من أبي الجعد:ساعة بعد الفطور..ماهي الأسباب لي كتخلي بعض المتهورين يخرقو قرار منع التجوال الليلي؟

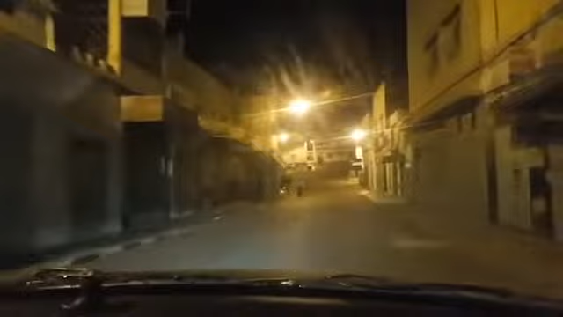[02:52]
دائما كما تلاحظوا هنا الناس خارجه، الناس تسارى، وتنشوفوا الساعه الان 8:30 او 9 الا دقائق كما تلاحظون. هنا تلاحظوا الا الدراري الصغار او الاطفال او ما تلاحظوش
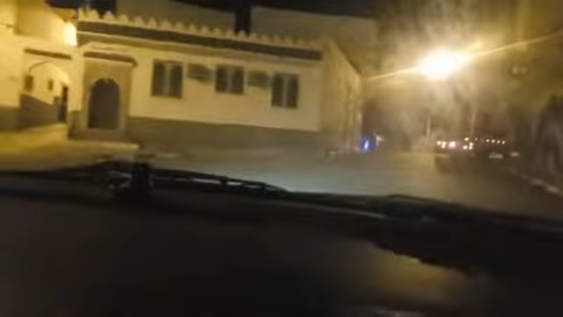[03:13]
الا بعض الرجال او بعض النساء الكبار. هنا قرار للمملكه المغربيه كامله، ماشي الا على
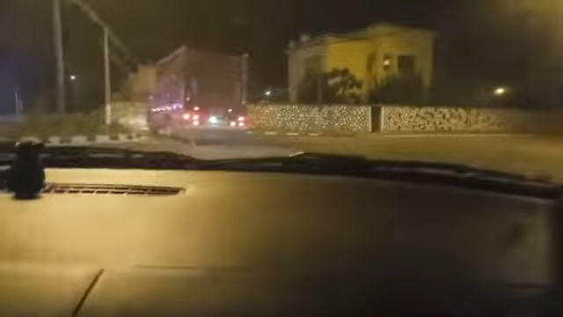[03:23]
خويا. غادي نجاوب تهامي، علاش خارجين حنا الا نوصل الصوت بالصوره والصوت للمتتبعين ديالنا عبر ربع المملكه. خويا التهامي، علاش خارجين حنا عندنا وثائق باش نخرجوا،
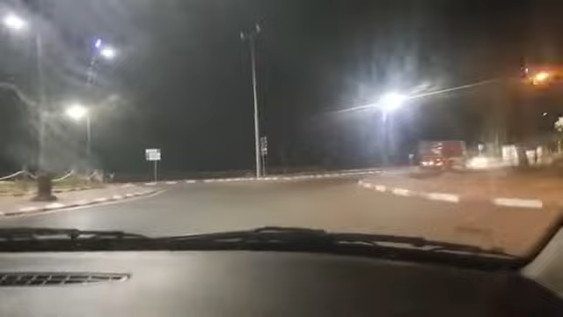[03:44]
وحنا الا خارجين الا نوضحوا للمتتبعين ديالنا ونقربوك انت كمتتبع لقناه شوف تي في، نقربوك من الاجواء ديال الحجر الصحي مدينه ابي الجعد. وشكرا لك على هذا الكومونتير. نحن الآن نتواجد في شارع الحسن الثاني، هذا من أجمل شوارع مدينة أبي الجعد، هذا الشارع الذي
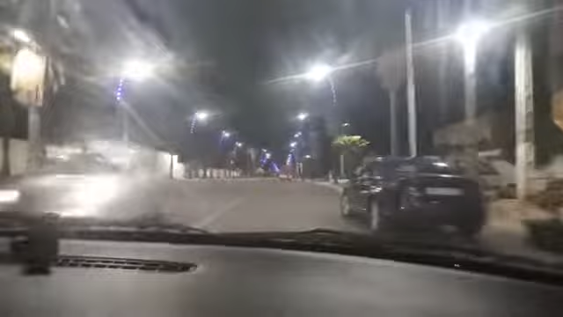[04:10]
يؤدي إلى المحطة الطرقية وإلى الملعب البلدي وإلى بجانب الدرك الملكي. كما تعرفوا الإخوان نحن الآن نتواجد مدينة أبي الجعد، المدينة التي لا يتجاوز عدد سكانها 47,000 نسمة، تقع في اقليم خليفقه وبالضبط في جهه مني من الخنيفره، تبعد عن مدينه واتزم مدينه الشهداء ب 26 كيلومتر وعلى مدينه تادلا ب 24 كيلومتر.